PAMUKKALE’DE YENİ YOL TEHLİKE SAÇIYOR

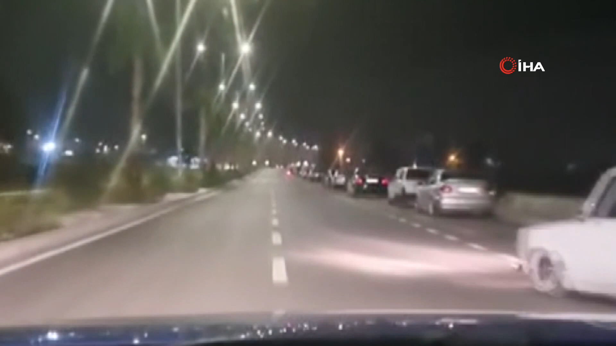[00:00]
araçları görüyorsunuz. Araçlarla, motorlarla akrobasi hareketler yapıyorlar. Drift atıyorlar.
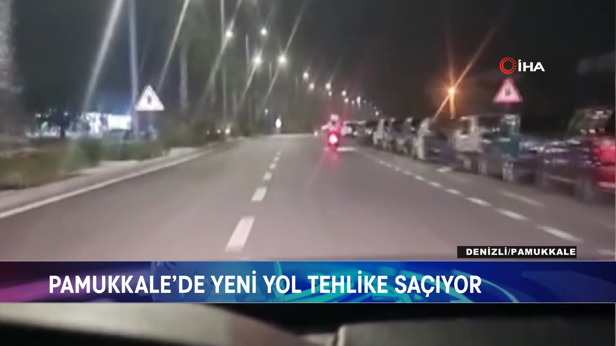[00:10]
Motorlar ters yönden, ters istikametten araçlarını kullanıyorlar. Denizli'nin Pamukkale ilçesinde trafiği rahatlatmak amacıyla yapılan ve Aktepe, Deliktaş, Kayhan, Fatih, Cumhuriyet mahallelerini birbirine bağlayan yeni yol, amacından saparak gece saatlerinde tehlike merkezi haline geldi. Trafik magandalarının ve alkol alan kişilerin mekanı olan yol, 5 mahallenin sakinlerini tedirgin ediyor. Drift atan sürücüler, ters yönden gelen motosikletliler ve yüksek sesle müzik yayını bölge halkını korkuya sevk etti.